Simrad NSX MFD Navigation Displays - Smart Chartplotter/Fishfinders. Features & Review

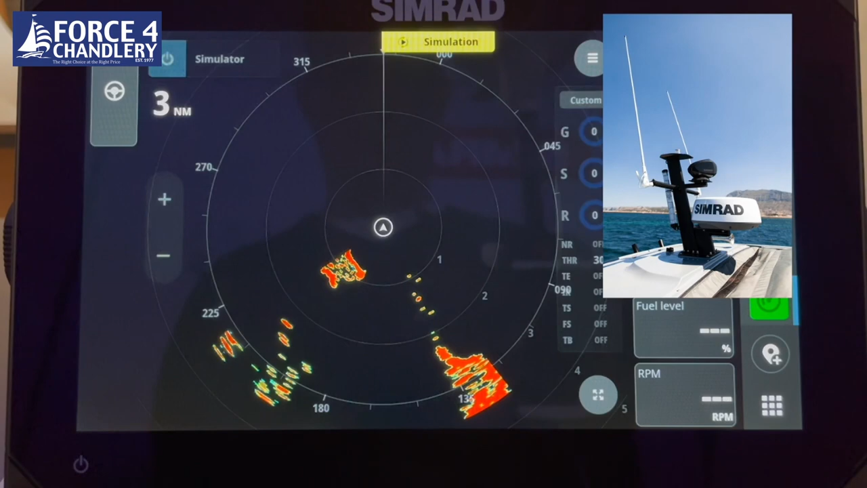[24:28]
This is obviously in a simulator mode. So you can have a standalone radar screen here. We're also showing AIS targets, which you can turn on and off.
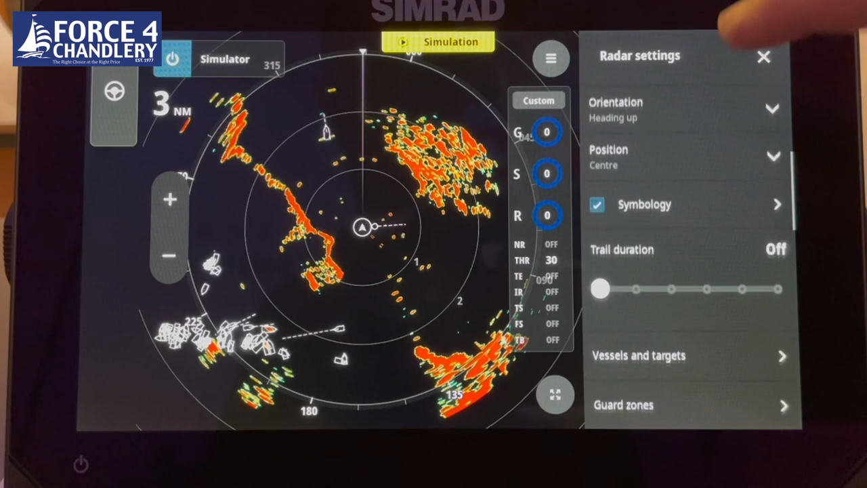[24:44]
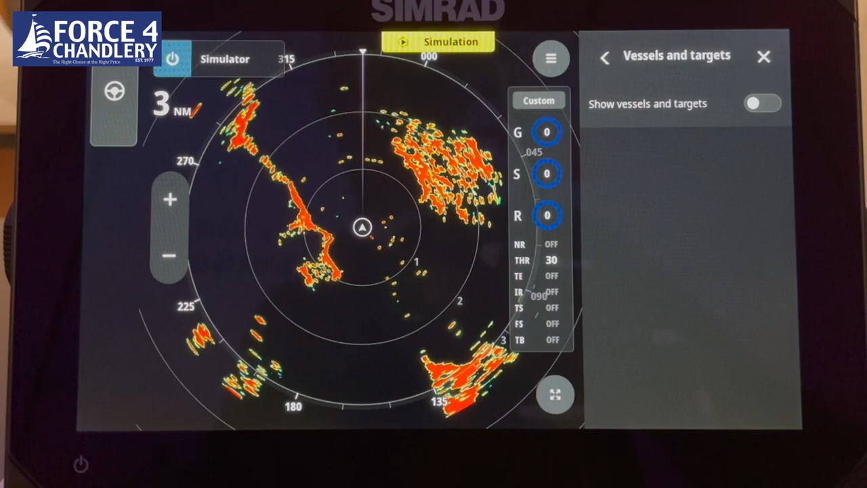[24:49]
Again, you can hide the bar on the right-hand side. So this is just showing a simulated file of a radar.
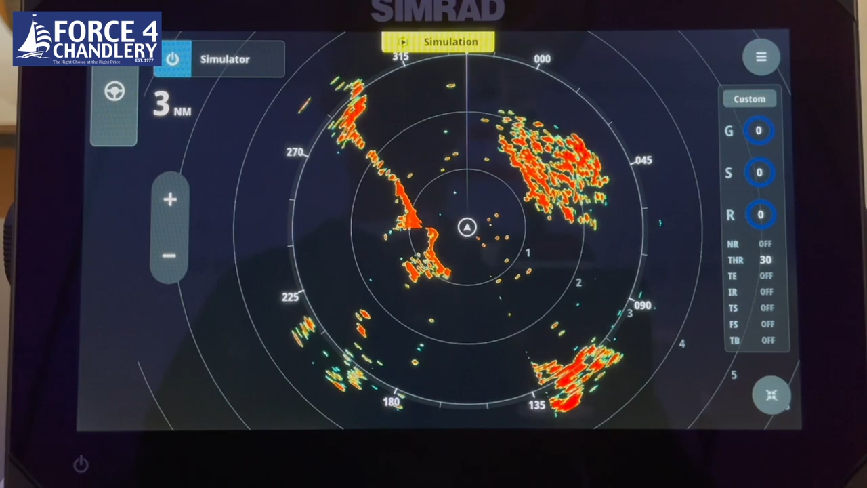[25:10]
So it will work with the Halo radars, the 20, the 20+, and the Open Array Halo radars.
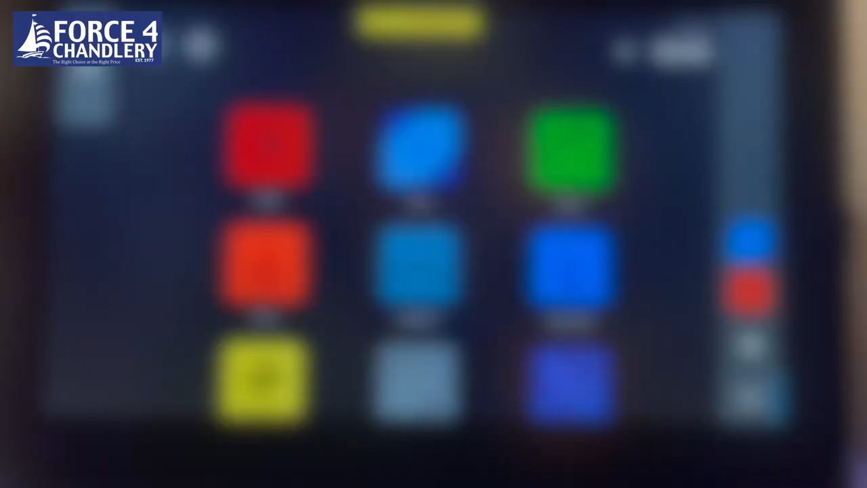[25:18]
So let's have a look at the fish finder function by pressing on the echo icon.
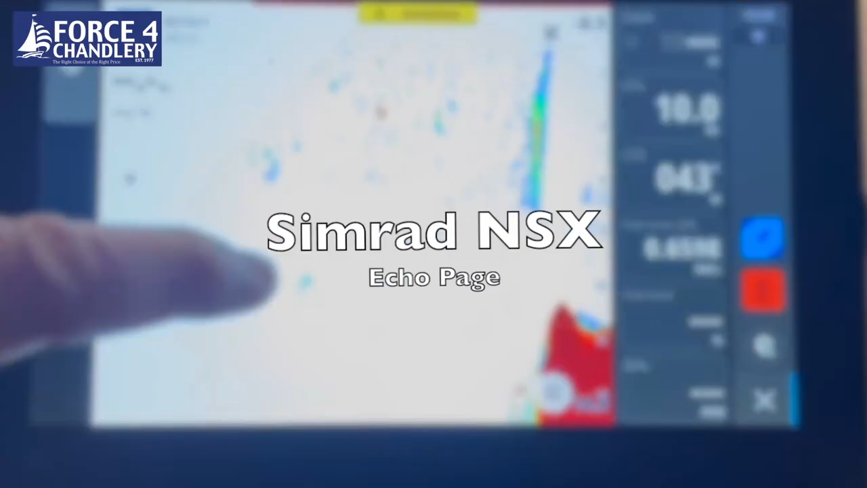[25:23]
So this is our traditional fish finder that shows fish as arches, anything in the water column and the bottom here. Shows our depth. At the top left here, it shows which transducer we've got fitted and the frequency it's operating at.
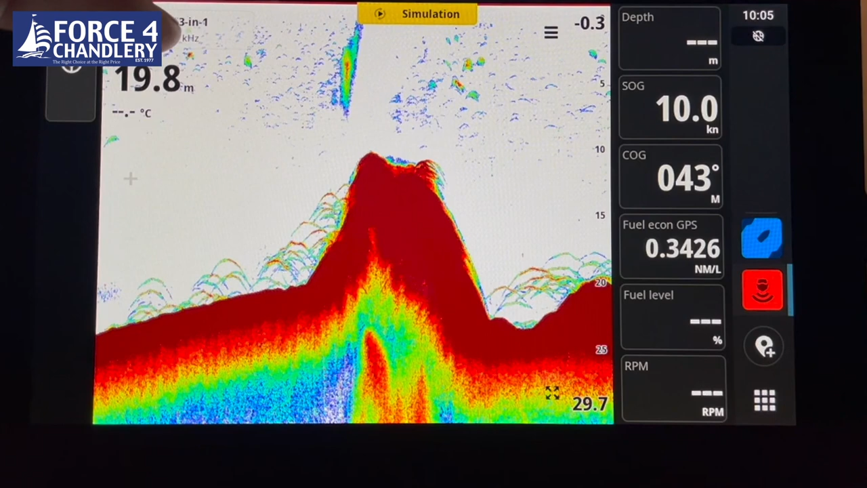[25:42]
On screen: speed 10.0 kn
If I press on the menu button here,
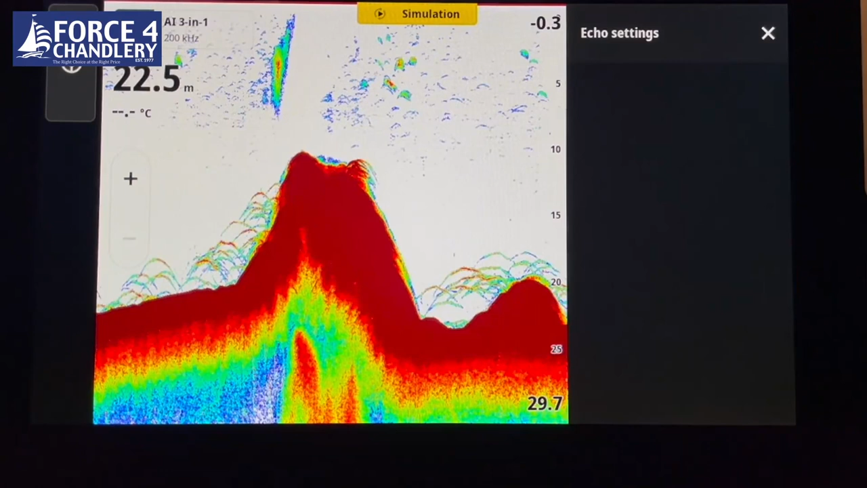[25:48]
On screen: depth 22.5 m
I can then change range, the frequency and gain.
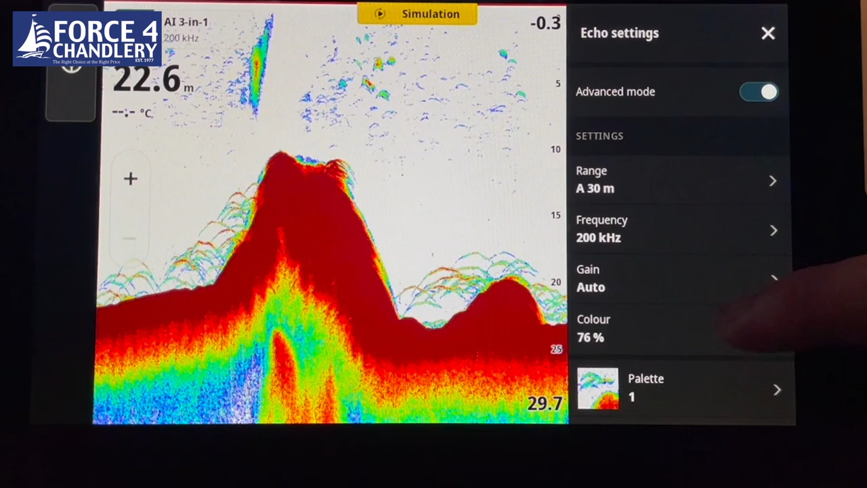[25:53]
On screen: depth 22.6 m
I can change the color palette.
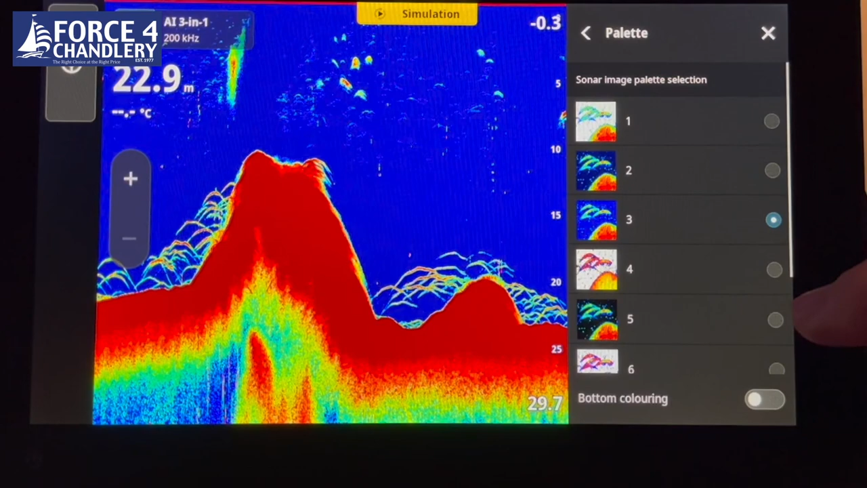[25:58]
On screen: depth 22.9 m
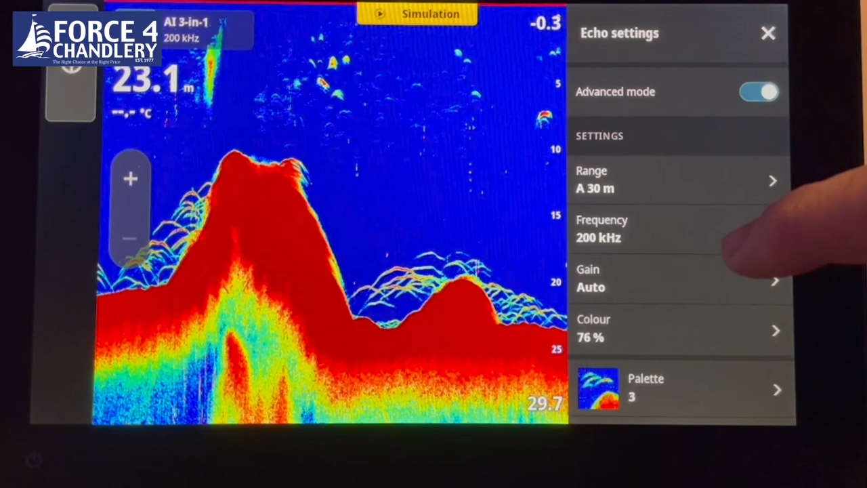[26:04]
On screen: depth 23.1 m
I can change ping speed and change pretty much all the parameters of the fish liner page. If I click on the screen, I can then scroll back to the history of the sonar. And if I see something that is of interest,
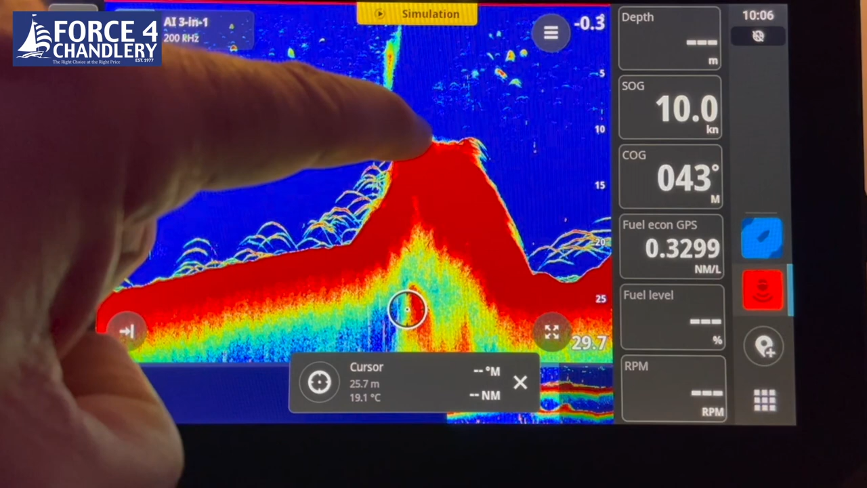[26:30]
On screen: speed 10.0 kn
for example, this pinnacle, I can drop a waypoint which will appear on the chart.